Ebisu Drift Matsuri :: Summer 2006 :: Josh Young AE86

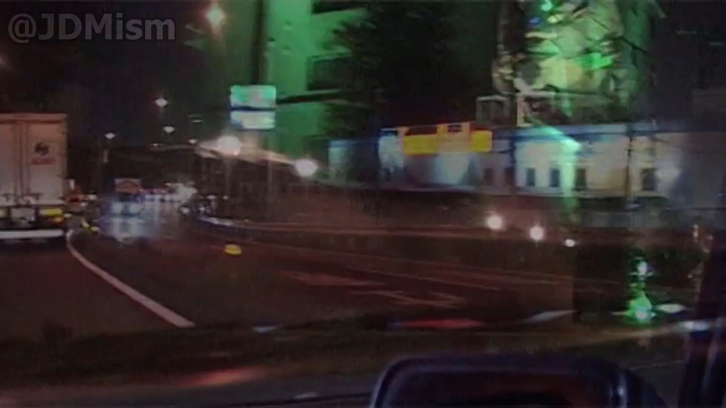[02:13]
But I don't get it, because this is the middle of nowhere and all these hotels are here. Like I said to you, you're not missing anything by not going to Ringer. It's really bad ramen, eh? I want to know what this shit is. No Loan. It's the most contradictory name in the world. It's like a money lender. It's called No Loan.
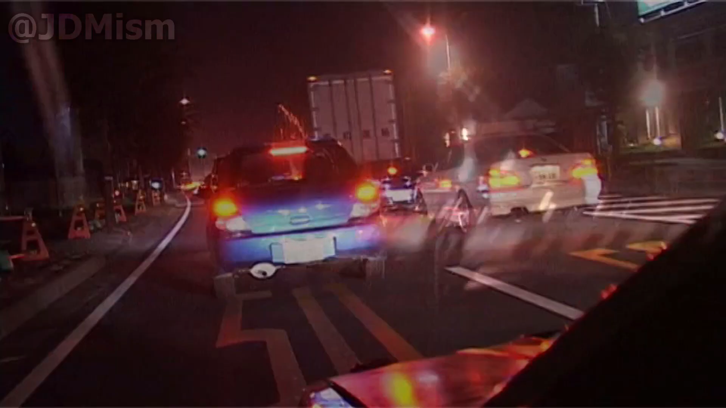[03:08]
It's 20 to 2 in the morning and we're stuck in a traffic jam on the highway.
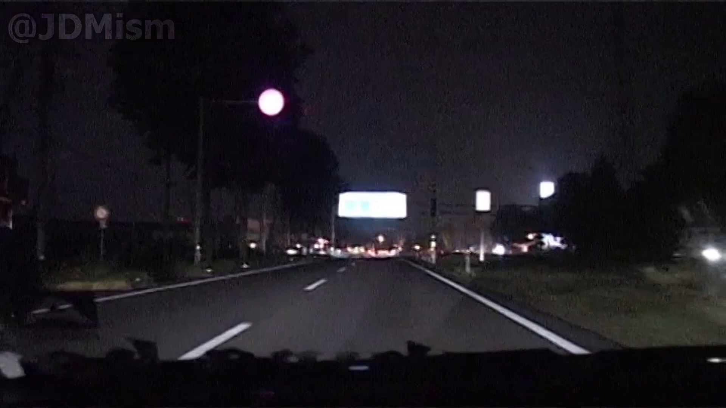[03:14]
Up that road is Nikko Circuit. See the sign that says Nikko. So how are we doing? Are we there yet?